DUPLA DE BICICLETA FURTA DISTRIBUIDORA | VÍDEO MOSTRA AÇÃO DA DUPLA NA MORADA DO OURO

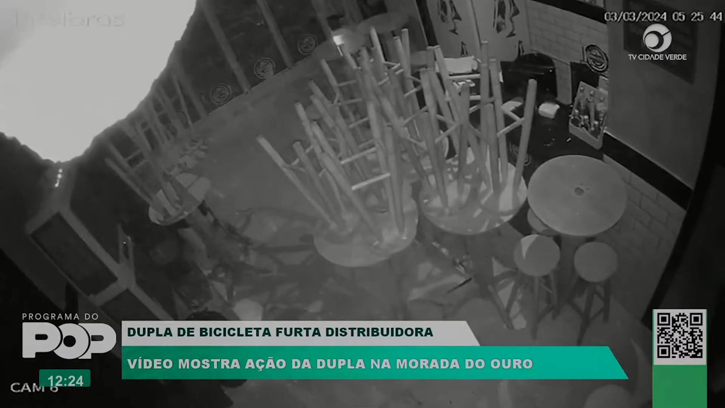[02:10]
A câmera que estaria filmando, ela mostra o momento que o homem cai dentro do estabelecimento comercial. A partir dali, ele começa a fazer um limpa. Leva o objeto eletrônico, leva o que ele vai achando pela frente, e não foi aí passado a quantidade ou o valor do prejuízo e material levado. Mas o prejuízo na estrutura foi muito grande, onde a polícia civil, com a polícia militar, está investigando quem são, ou quem é, essa dupla que acabou praticando durante uma madrugada um arrombamento a comércio, aqui no bairro Morada do Ouro,